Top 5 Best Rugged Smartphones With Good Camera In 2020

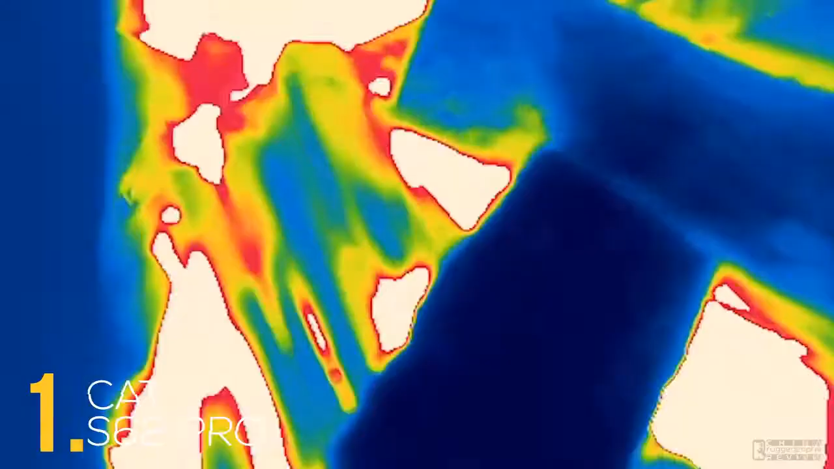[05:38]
Everything on Earth emits or reflects thermal energy.
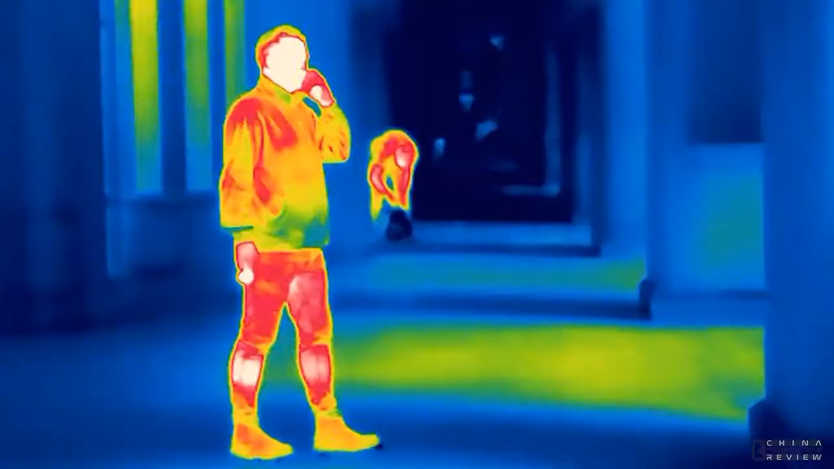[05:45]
instantly visualizing temperatures as different colors.
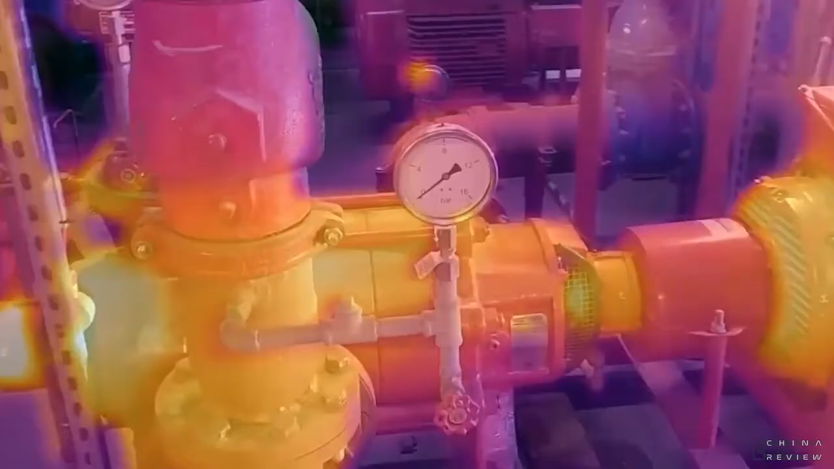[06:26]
You can vary the transparency of the thermal image to show as much or as little of the visual scene as you wish.